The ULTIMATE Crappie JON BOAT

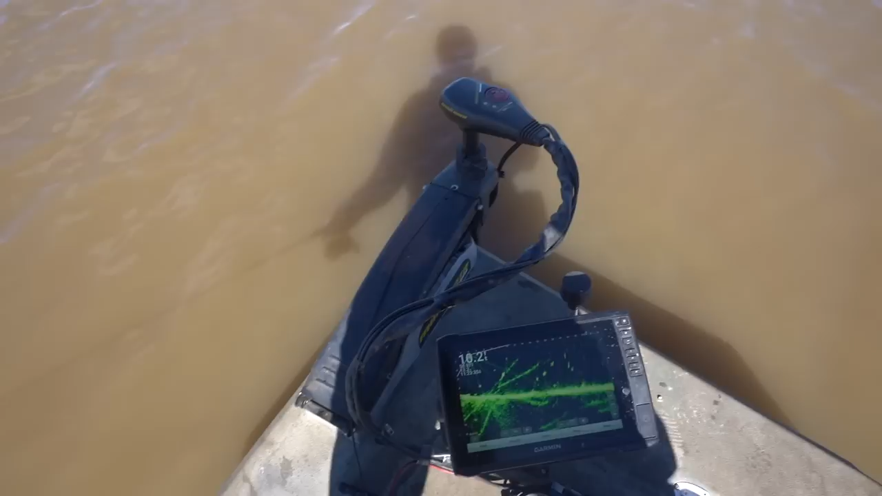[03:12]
we got on that one fish and then hayden caught another one that was small but we couldn't i don't know what's going on live scope showing us fish but they ain't eating oh the fishing